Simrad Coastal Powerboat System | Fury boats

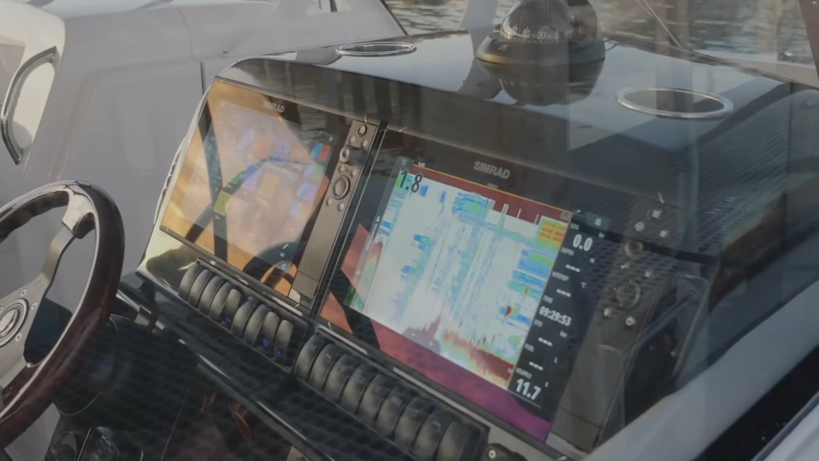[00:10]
All our boats are fitted with Simrad. I love the units because they're so user-friendly. So this one's fitted up with a pair of NSS-12 Evo 3's Simrad's. They fit in perfectly into the dash.